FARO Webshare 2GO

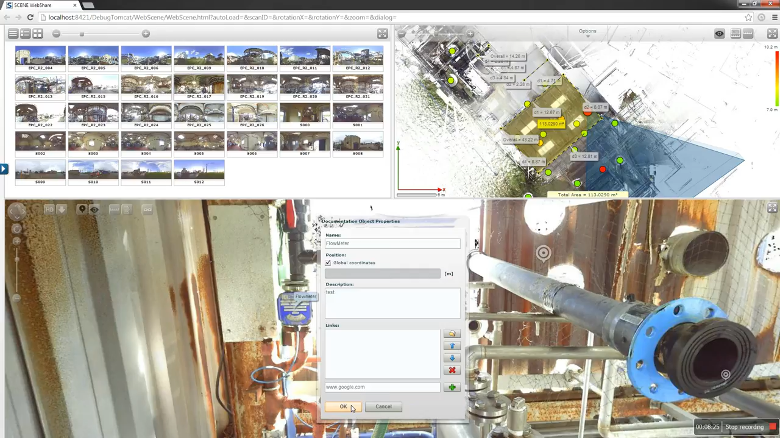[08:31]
there we go we've got documentation it's actually added our last one in as well because i don't accept close you can't really see both there we go so you can see the flow meter we did
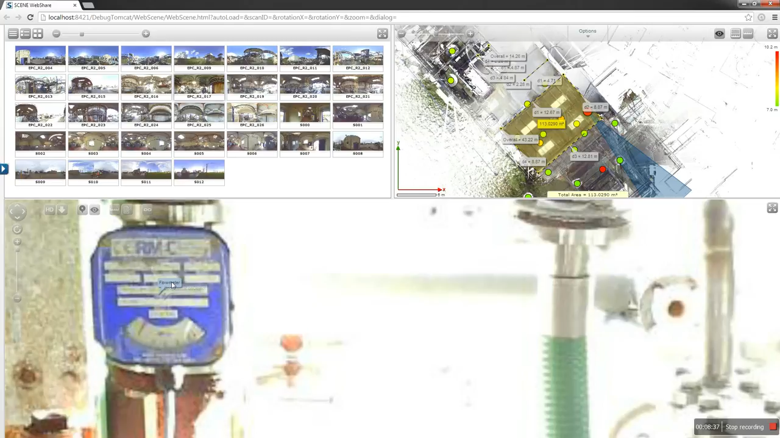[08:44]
first time so by double clicking on that we could bring up all the information we gave earlier so i'm going to go through that again because there was a bit of a
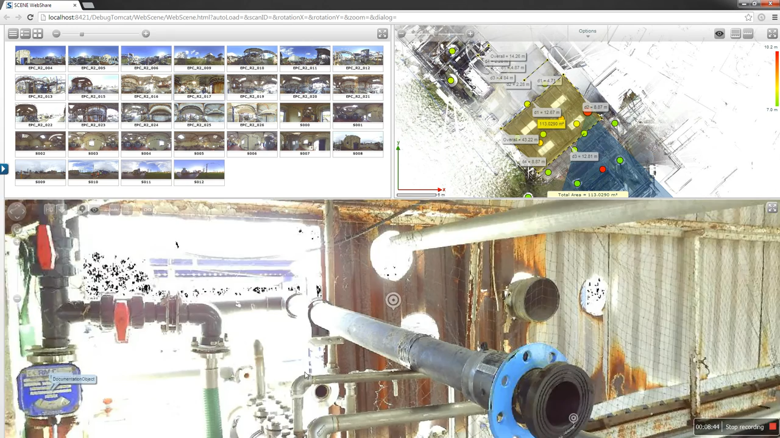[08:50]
delay on that one wasn't there so we're going to add here we go nice switch so we had our add documentation button click give it a link a name so whatever you want to give it so you can give it an asset number so let's give it uh add a website so uh so you'd have all the uh alarm buttons
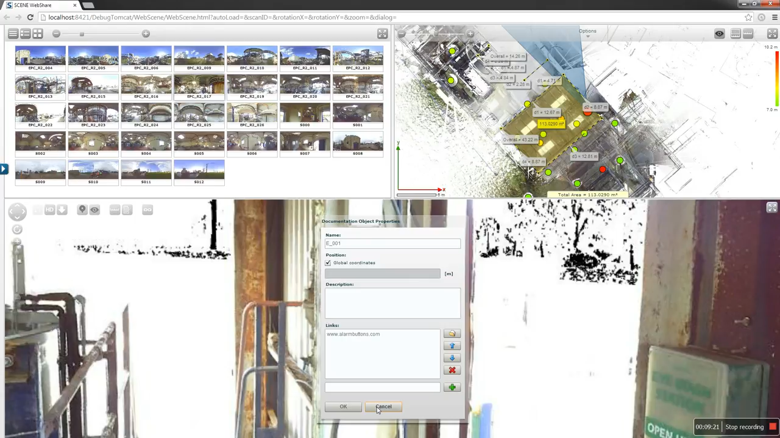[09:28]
add that description uh alarm button okay right there we go what it is is there's a bit of a delay when it does it but it's done it now so we
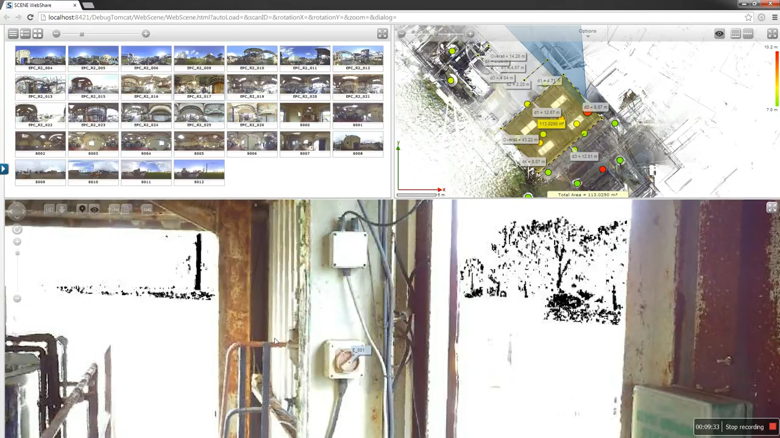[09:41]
attached it again double click on it and you better bring this up i think the most powerful tool that everyone's going to be using is basically the the measuring tool this
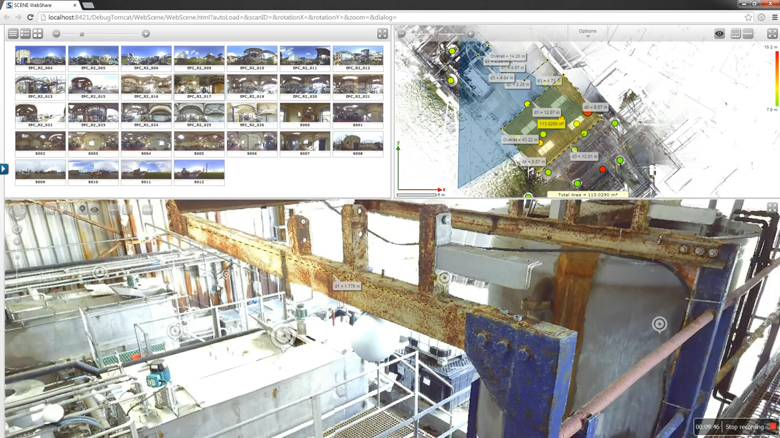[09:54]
is what's going to become uh so handy for you within your business so i can measure the point to point click there yeah don't forget your enter button give it a second and we've got our dimension now be careful
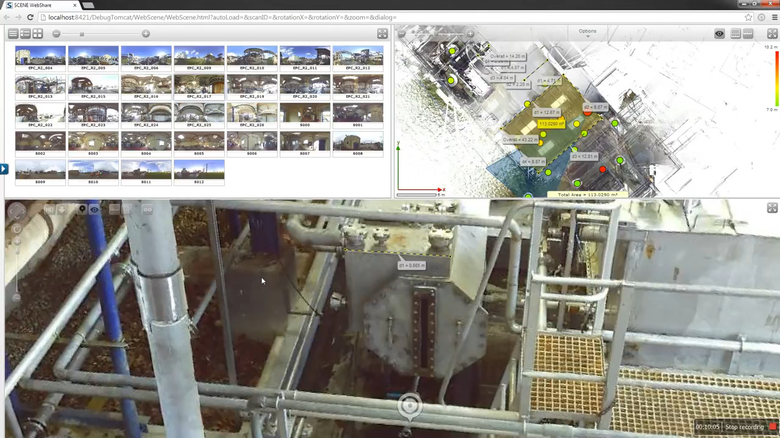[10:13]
with your clicks so for instance if we try to measure this one again and we're going to take our measuring tool for instance if we try to measure this and if you try to get it in really tight for instance if you clicked out of it you're going to notice for instance
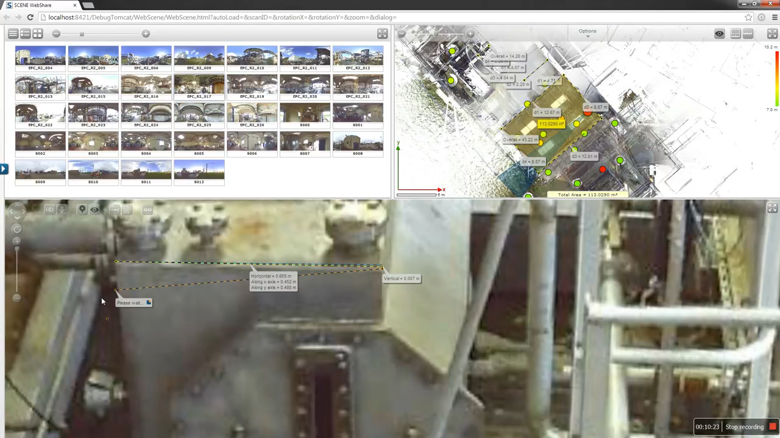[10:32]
this is a bit of an overkill but what i've actually done is clicked on the it's not very clear because i've already got a dimension there let's go over here the point is if you don't click on the vessel for
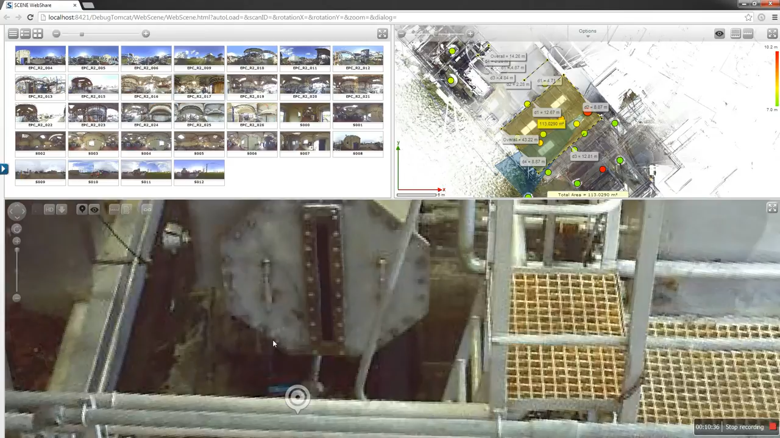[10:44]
instance and you miss it and you're clicking on the ground you're going to notice that the dimension is going to be all way out so you're going to have a couple of meters in for instance
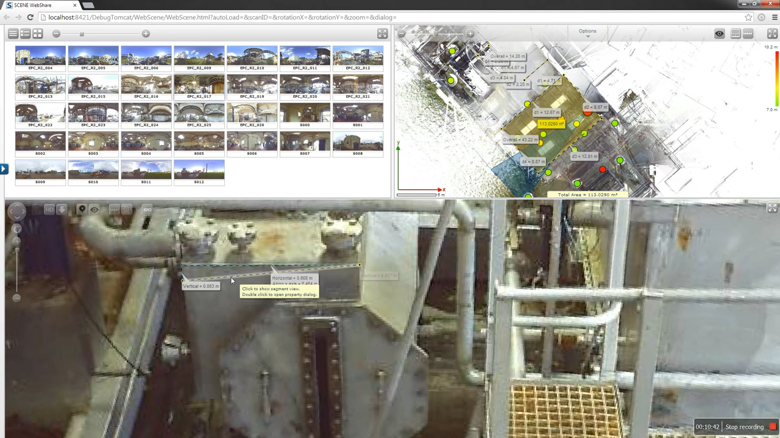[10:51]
so let's let's try and find a good example
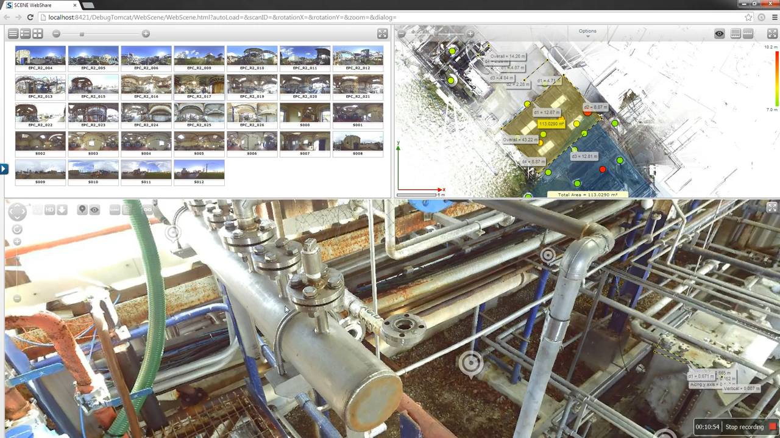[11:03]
and it's a bit of a difficult one to show but just be careful where you click so i think i've covered i think just one more thing
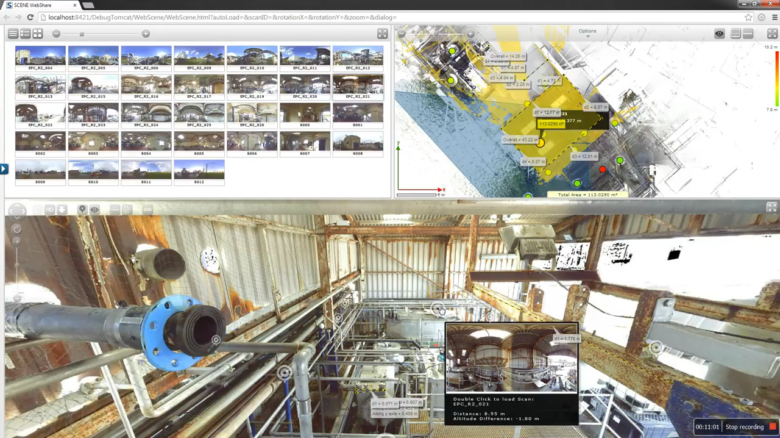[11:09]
the other you're going to notice these pods around so what these actually are are your different scan locations so for instance if we click on this one double click
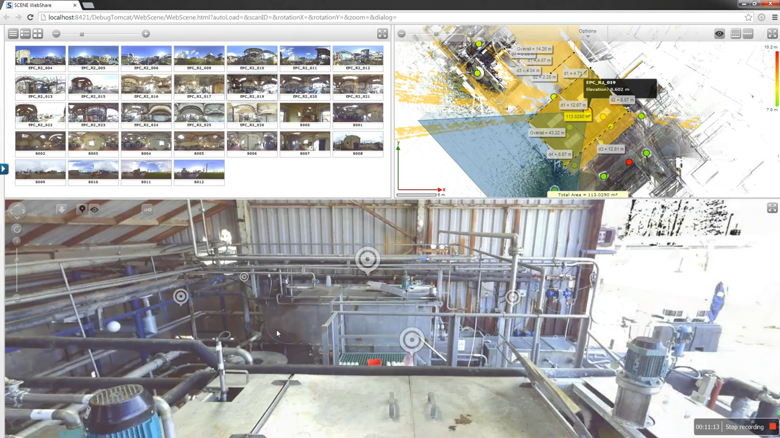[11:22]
it'll bring up the other scan position again just go straight in add documentation or
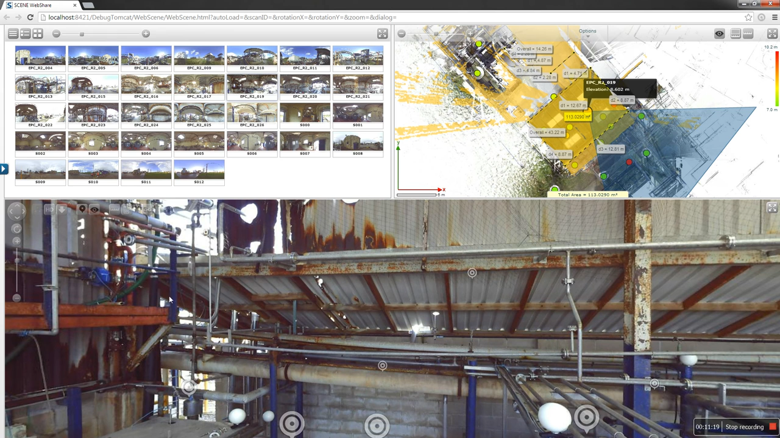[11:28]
take as many measurements as you want you can even click on the toggle full screen so just give you a full screen option for